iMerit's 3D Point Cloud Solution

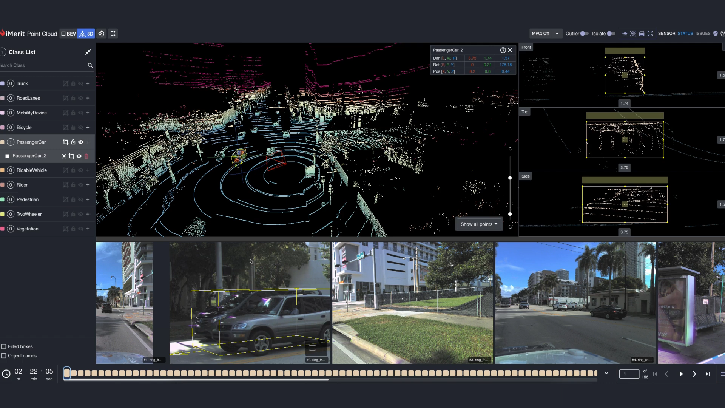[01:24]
it creates a highly detailed 3D map of the environment. While LiDAR provides precise 3D spatial data, camera sensors add another layer of intelligence intelligence by capturing high-resolution images in real time.
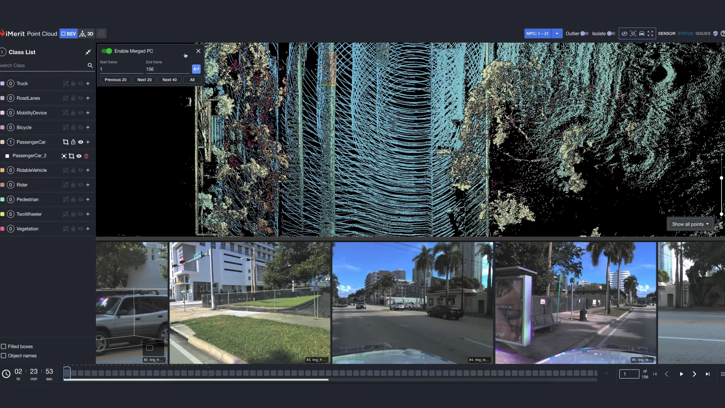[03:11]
in the same coordinate system of the current frame resulting in one big point cloud. By allowing all data points to be merged in a single frame,
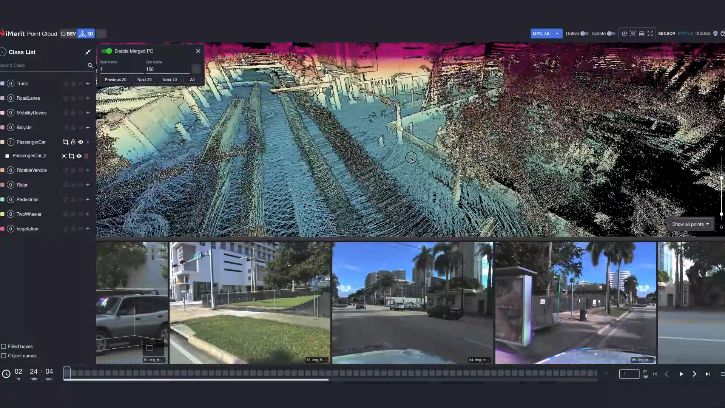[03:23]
the user no longer has to traverse the sequence to find the ideal frame where the most points of the object are captured.
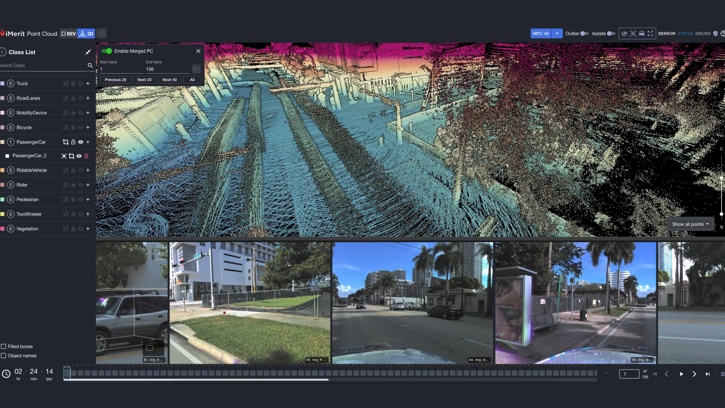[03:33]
This improves efficiency and in turn helps raise the accuracy of an annotation. The validation report acts as an intelligent checker summarizing all detected errors and warnings after task validation. It provides users with detailed insights into each issue ensuring high quality annotations. the data points to be connected to each other.
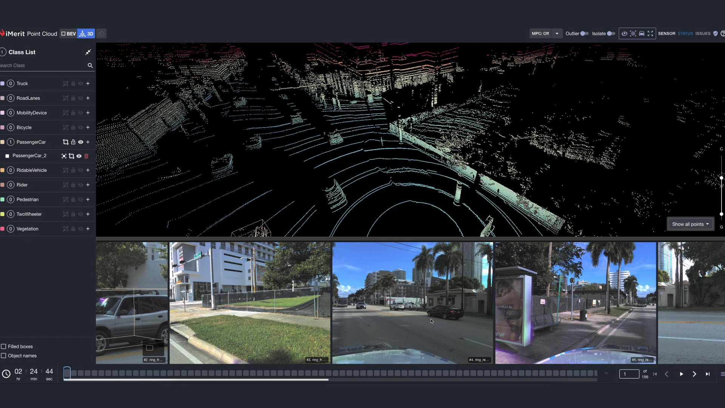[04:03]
Projecting 3D point cloud onto 2D images aligns LiDAR data with camera images using calibration details.
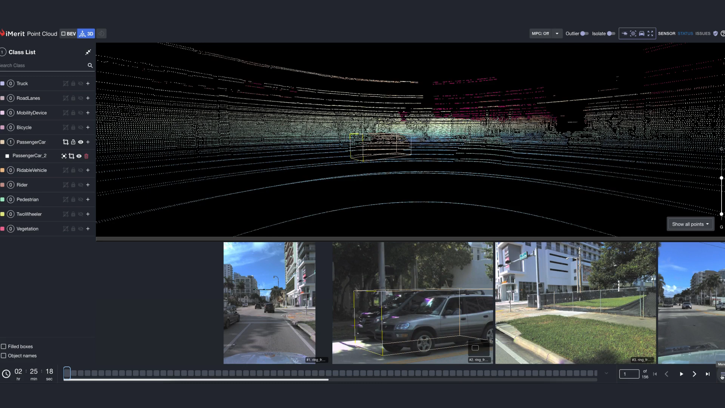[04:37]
The intensity in the last file represents the strength of the laser pulse return from a surface when captured by a LiDAR sensor. With this setting, the annotator takes help to distinguish between different materials. The user can tweak the settings and apply higher contrast for scenes where weather was rainy,
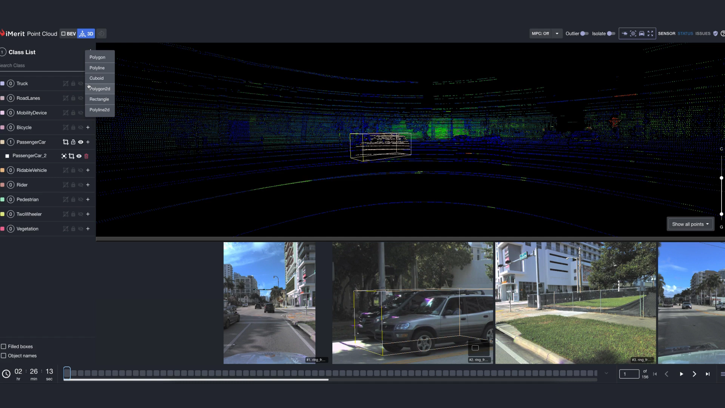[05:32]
The tool supports a wide range of drawables including 3D cuboids, 3D polylines, 3D polygons, 2D pounding boxes, 2D polylines, and 2D polygons. When a cuboid is created, the reference image helps to see the projection allowing for accurate refinement. The generate rectangles on all frames feature simplifies annotation by automatically projecting 3D cuboids onto 2D images,